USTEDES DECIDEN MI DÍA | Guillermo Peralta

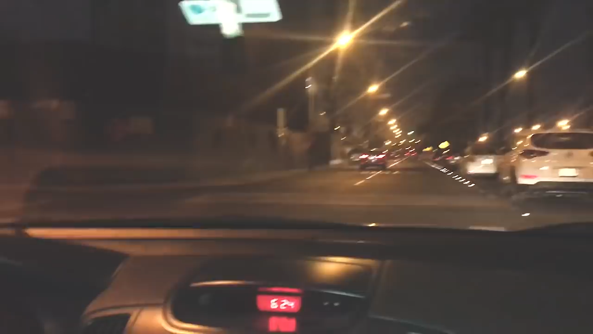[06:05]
Ya, pero tampoco tanto, suave, suave. ¡Ay, ya vi un carro cortado! Estoy frenando un poquito. ¡Ay, yo estoy frenando con mi pie! ¡Yo estoy frenando con mi pie!
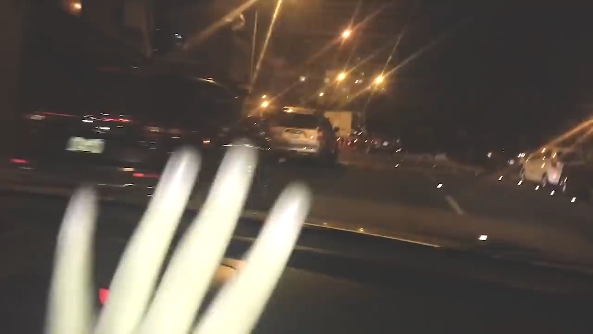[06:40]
Bueno, no puedo con mi genio. Yo estoy así moviendo el carro. Ay, míralo este. Oye, ya, ya, sí, tranquilo, sí, pues. La habilidad ahí de que vayas corriendo a ese semáforo
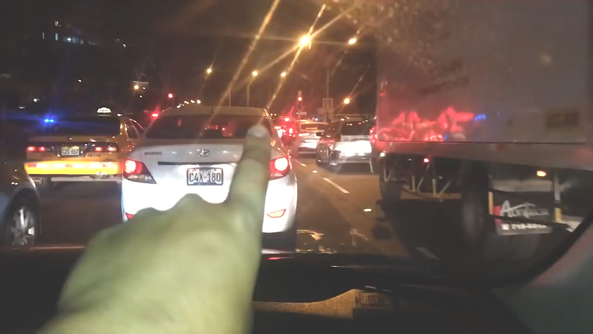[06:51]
que ahorita está en rojo y cuando cambia a verde vayas y apretas el botón otra vez para que esté en rojo. No apretarse. Uno, dos, tres.
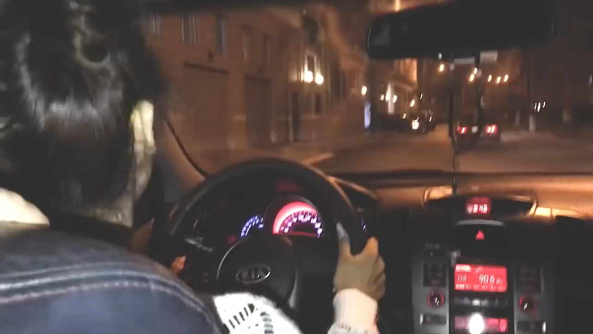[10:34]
Amiga, creo que me dio. ¡Ay, no, no! ¡Alexandra, frena! ¿Qué tienes? ¿Cuál es tu problema? Izquierda. Me dio una vuelta entera.
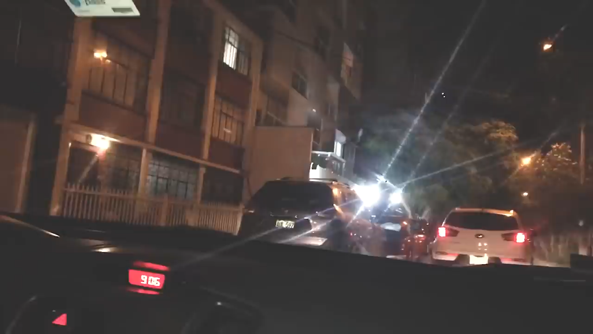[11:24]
No. Ay, hay un carro atrás. Acelera un poquito. No, no, no.